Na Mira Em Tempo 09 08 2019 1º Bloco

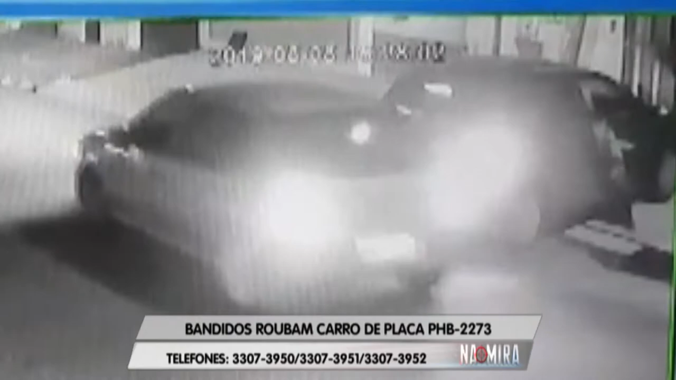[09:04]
Você que tiver alguma situação que conseguir reconhecer o carro, é este Gol, né? Gol preto.